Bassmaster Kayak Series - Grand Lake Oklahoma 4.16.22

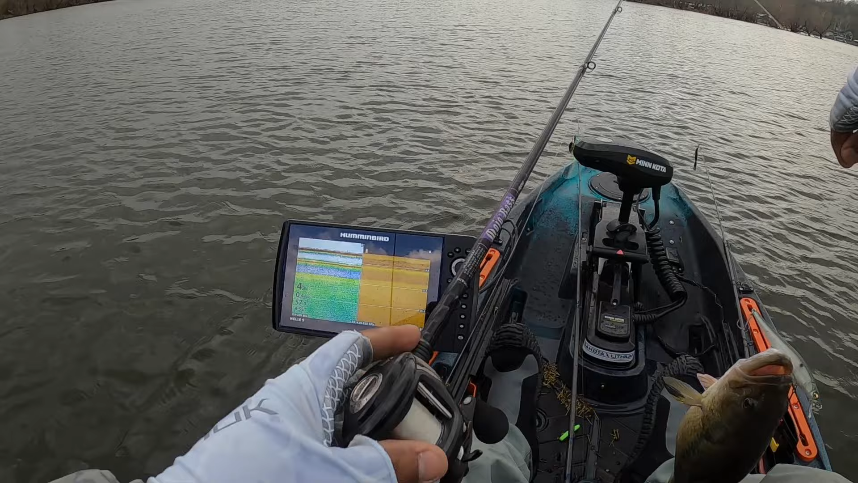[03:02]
Oh my God. Those are bass down there. Those are black bass down there. There was a whole school of them. Come on, baby. Oh no.